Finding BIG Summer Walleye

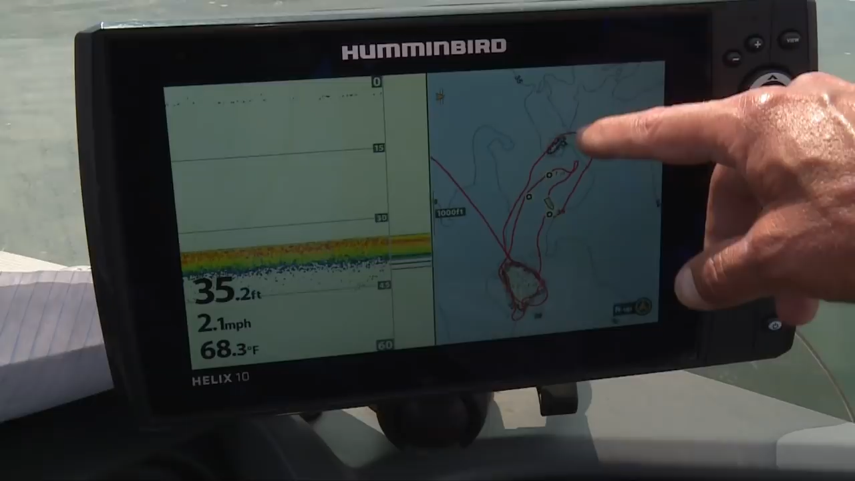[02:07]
On screen: depth 35.2 ft, water 68.3°F, speed 2.1 mph
location is a big thing with electronics, trying to find the fish, because you're out wandering around in these big, open, deep basins.
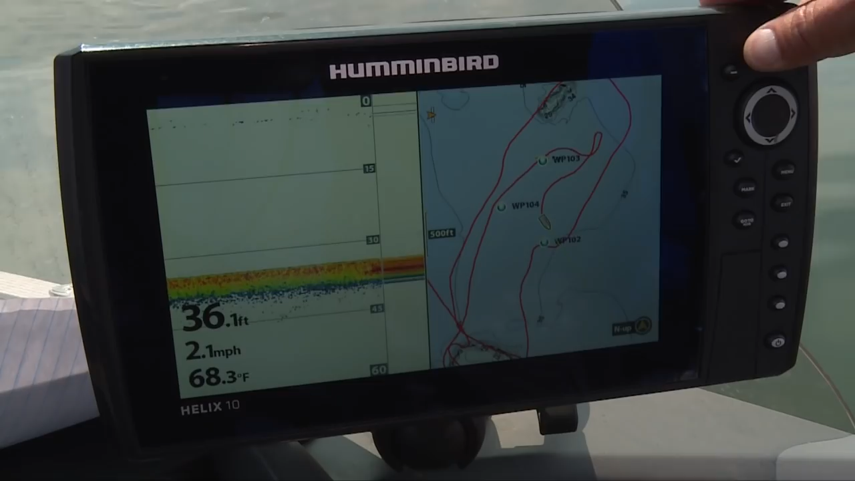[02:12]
On screen: depth 36.1 ft, water 68.3°F, speed 2.1 mph
And a lot of patience. Yeah, but the thing is, you can get big ones. I think you got one of those right now, don't you?